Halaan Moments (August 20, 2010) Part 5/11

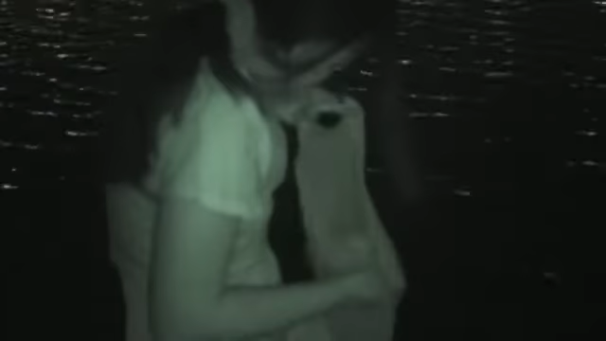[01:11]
Nag-inalkal na. Naku. Palag na! Ayaw na. Masyado marami. Silipin na lang natin sa plastic.
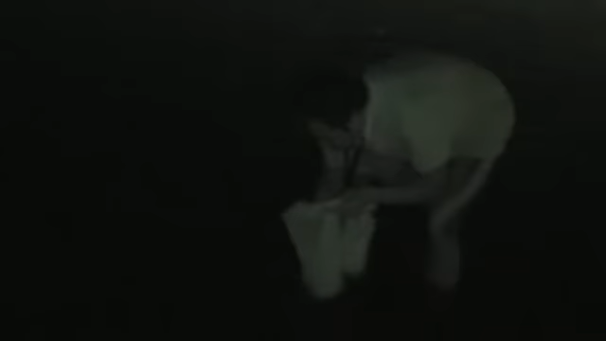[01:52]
Grabe. Yan ba ang pinunta nyo rito? Patingin niya, Suya, patingin. Oo. Ebidensya ka niya.
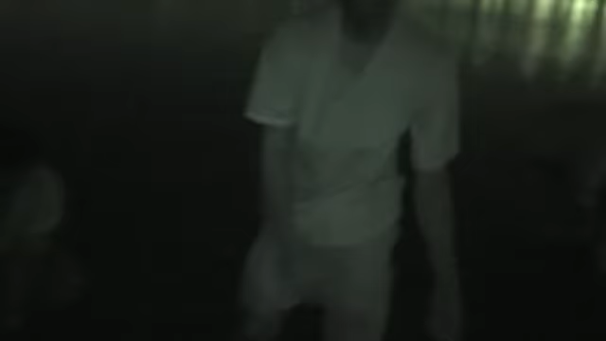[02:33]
Ayun, ang dami oh. Ayun oh.
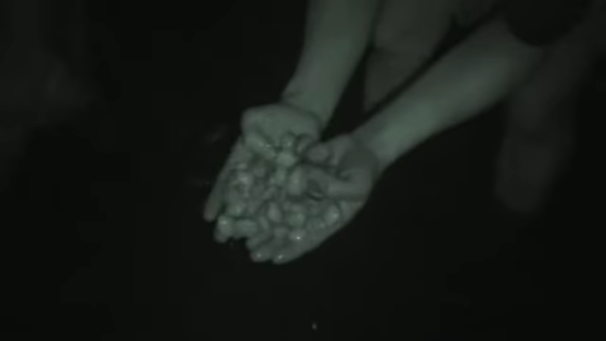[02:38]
Pakita natin, Kuya. Ang dami, ayun, po. Ang dami po ng aking nahuli. Ito po.
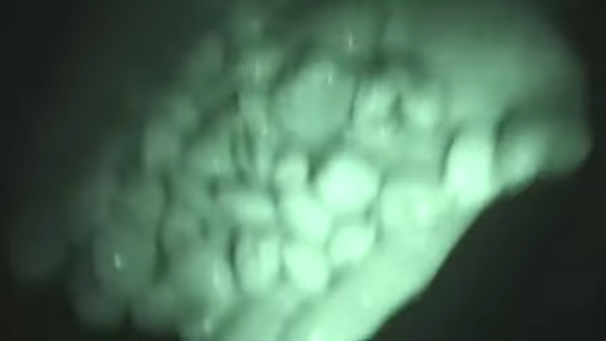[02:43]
Ito po. Ito po ang aking nahuli. Yan ay yung alay. Nasa lang yung...
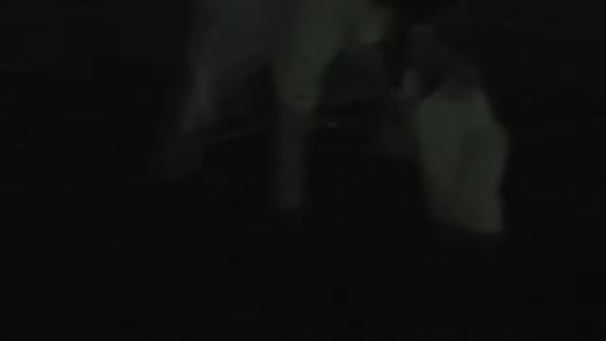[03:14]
Ah, Kuya, marami na ba? Silipin natin. Boro ka na. Silipin.
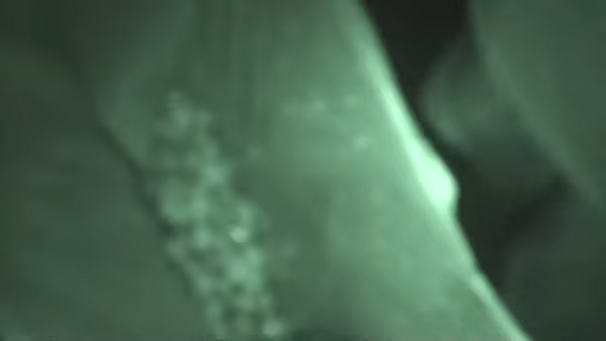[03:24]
Boro. Tubig. Ah, pang hanggang sweldo na ba yan?